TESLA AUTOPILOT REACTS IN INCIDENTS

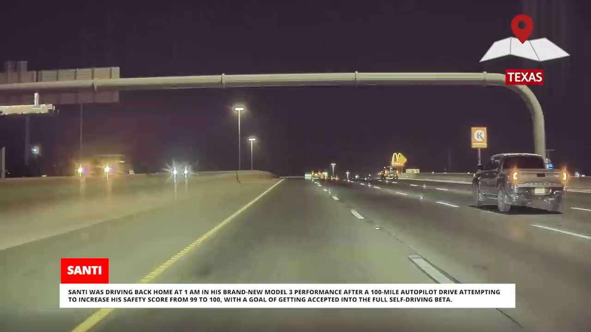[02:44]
Sante was driving home at 1am in his brand-new Model 3 performance after a 100-mile Autopilot drive attempting to increase his safety score from 99 to 100, with a goal of getting accepted into the full self-driving beta. All of a sudden, multiple street racing challengers passed him, and one nearly sideswiped him on the very narrow left shoulder.
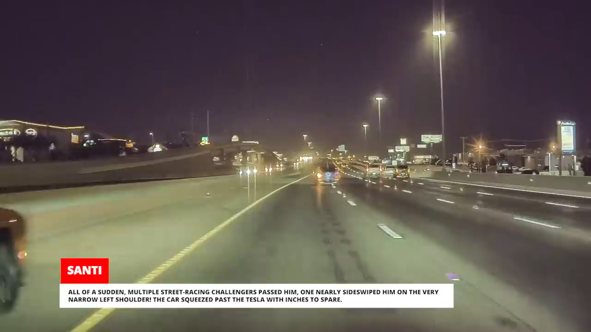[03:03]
The car squeezed past the Tesla with inches to spare. Autopilot kept the car steady and sounded a warning alarm after the cars had already passed him. The challenger on the shoulders sprayed up rocks, chipping the Tesla's paint.
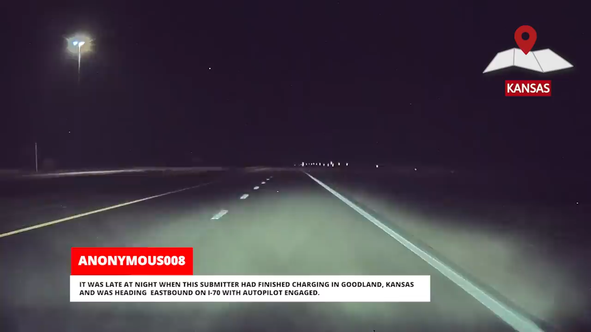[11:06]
It was late at night when this submitter had finished charging in Goodland, Kansas, and was heading eastbound on I-70 with Autopilot engaged.
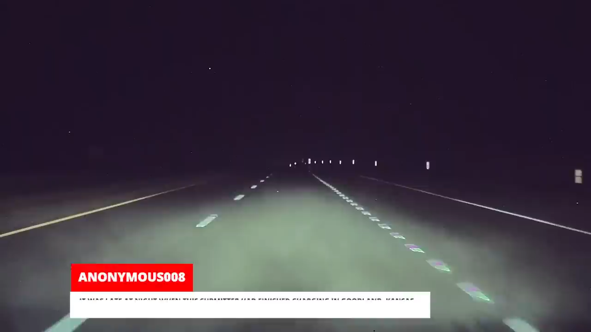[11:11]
Everything seemed normal until Autopilot suddenly applied the brakes. He thought it was just phantom braking until he noticed a strange light up ahead.